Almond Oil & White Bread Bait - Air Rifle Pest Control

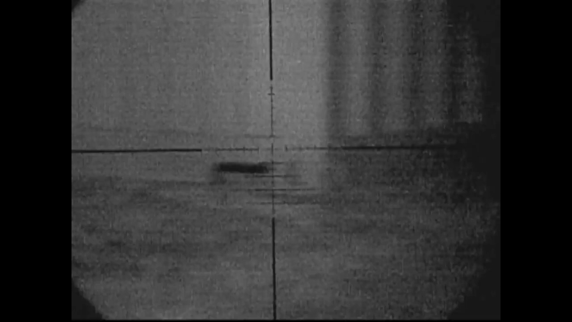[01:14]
The two main areas where I've seen rats stick their head out.
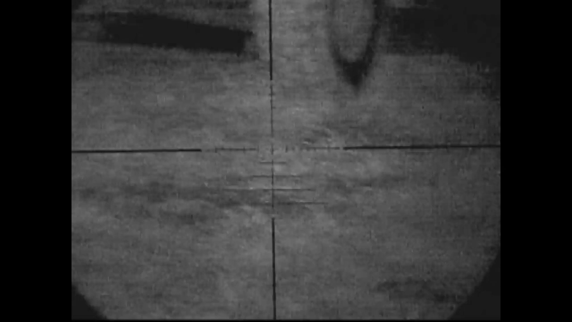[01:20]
Just get my footing and I'll spin around and show you here. Across this corner again more bread laid out here soaked in almond oil. It was only about 15 minutes after I laid out this bread and this one stuck its head out. Clearly a bad decision.
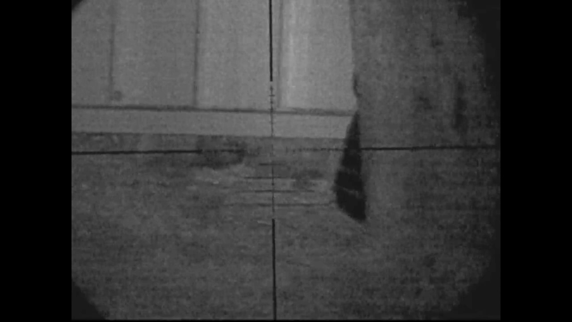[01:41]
Just watching this for a little while to make sure the shot landed where I wanted it to. That sudden jumping and kicking suggests it did.
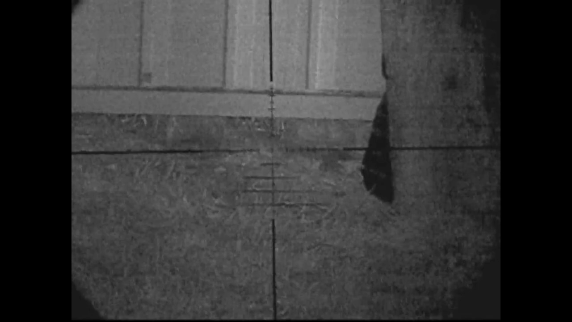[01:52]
However just to be absolute sure I do deliver a second shot because I don't want that rat to kick itself back down a hole if it was injured. And I like to get a body count. Physical body count that I can show the landowner and show that I am actually clearing the area of rats. It goes quiet after that so I chuck a couple of slices of bread down.
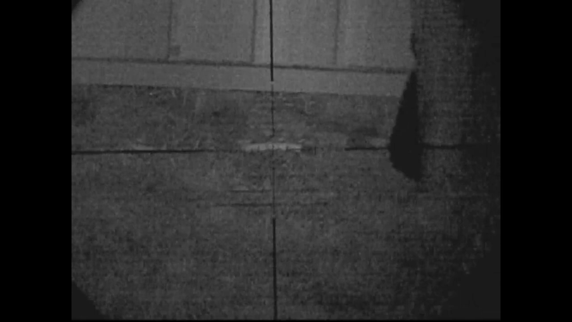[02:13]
Just plain white bread. Just to add to the smell in the area. There's one there as well. Idea is the extra smell might draw the rats out. Another quick sweep around. Just along the edge of the container there. Up to its corner.
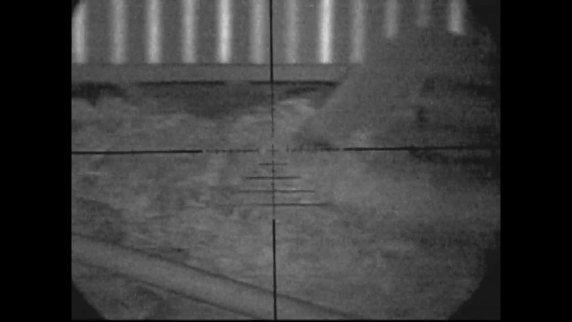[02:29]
Down on the side of the barn. And then I slowly swing back to the area where most of the activity is on the corner of the barn.
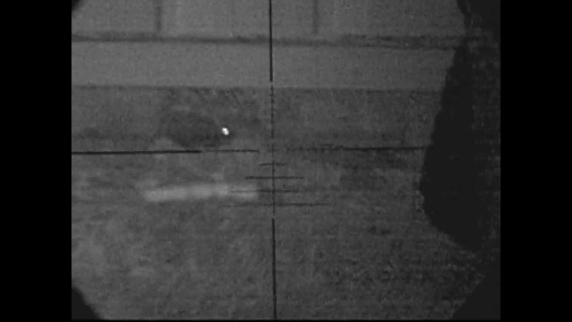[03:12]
Which is the base of the pallet. There's a hole in the ground. And that's where they're coming up from. There seems to be a nest under there. So he's just very helpfully kicked himself out of his nest.
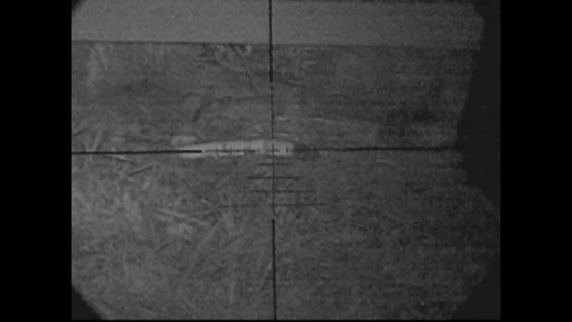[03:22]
Just to the edge of the barn. That lets me quickly recover him. See by the twitching in the tail there. That shot landed right in his head. I've got a feeling there's a lot more activity underneath all of this. Under the edge of the barn. Because you can hear them banging against the edge of the barn and the walls of the barn.
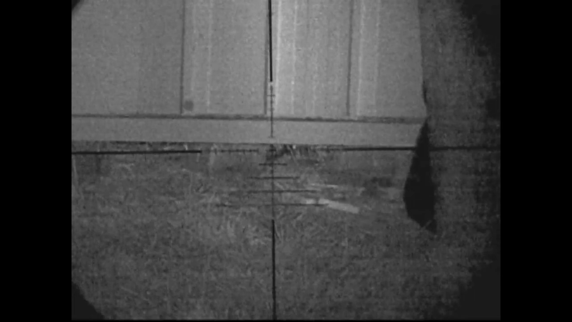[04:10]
Just about lining up for the shot but it disappears again. Only want to take a shot if I can get a clean kill. Don't get any points or any credit for injuring a rat.
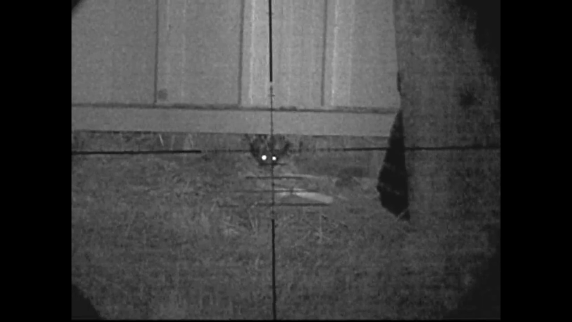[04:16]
The second one sticks his head out here. So there's another couple under there. The barn's hiding them well. This is the hole under the pallet I'm talking about. Where the nest seems to be. This one sticks his head out from under the container.
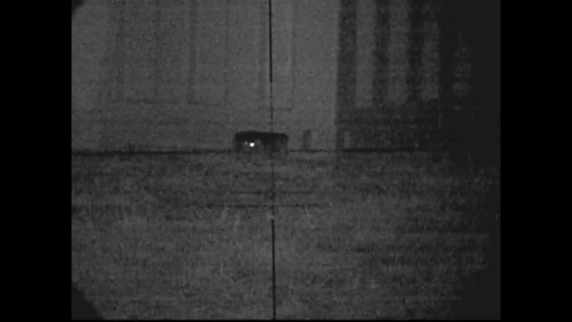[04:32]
Just lined up for a shot.
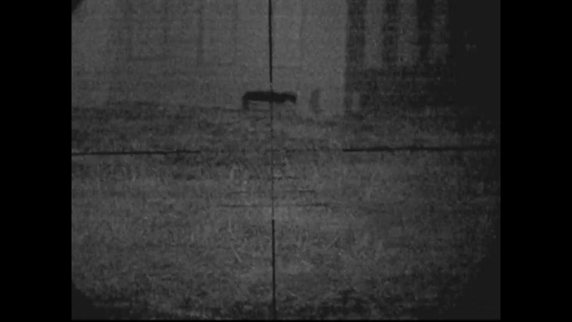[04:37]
That lands an upper body shot and it disappears back inside.
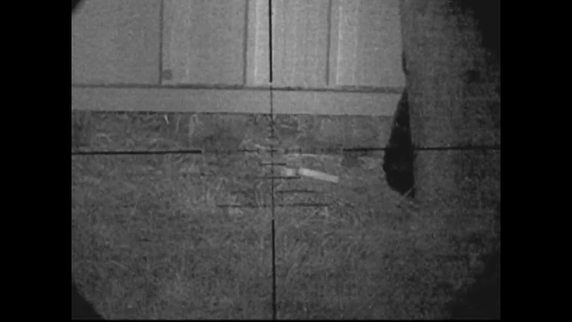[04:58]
But it looks like I've pulled the rifle low just a little bit too soon. Causing the pallet to land low.
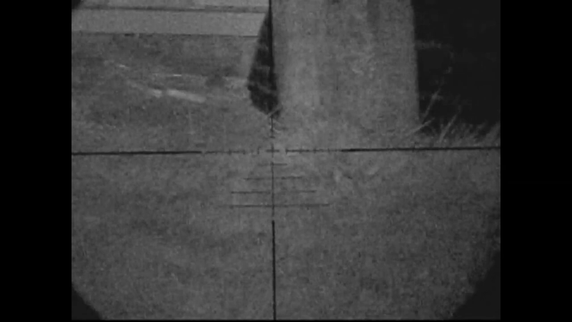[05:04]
So unfortunately I can't take credit for a hit there. I don't think.
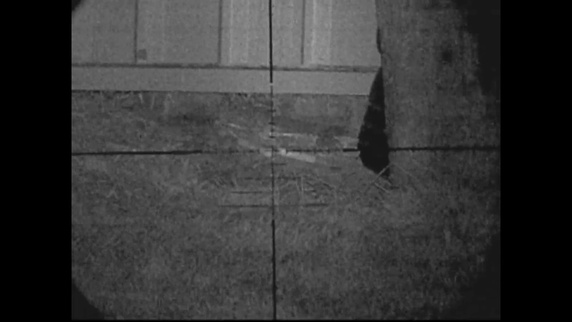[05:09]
Just a quick zero check while I'm waiting.
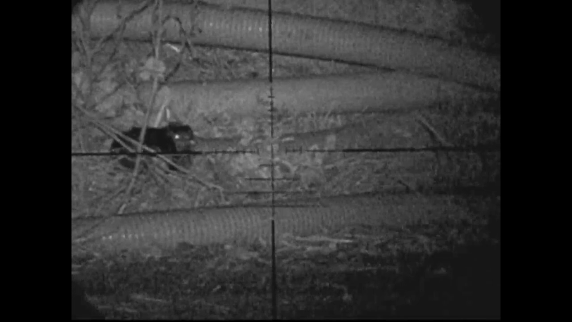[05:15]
Oh and the mystery of that little creature. Solved. It's a pipe coupler.
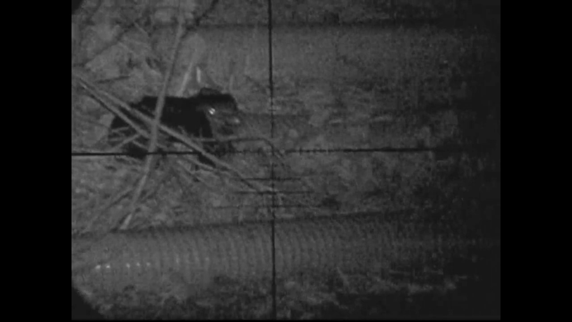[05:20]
I'm just backing up for the evening. Take one more look under there. Spot yet another rat. So it looks like I'm going to have to come back for that one.